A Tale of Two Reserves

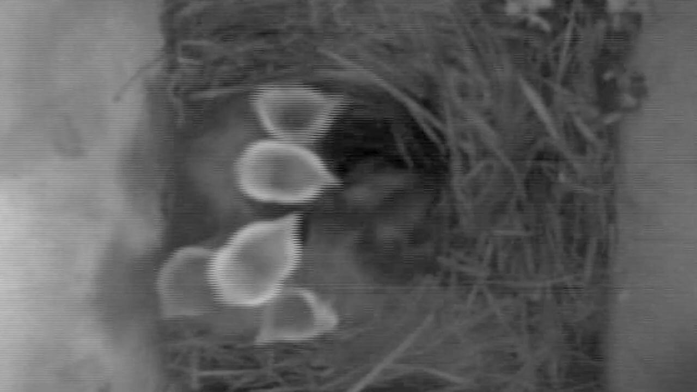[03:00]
Nest box cameras, for example, offer views of hungry chicks begging for food inside the nest.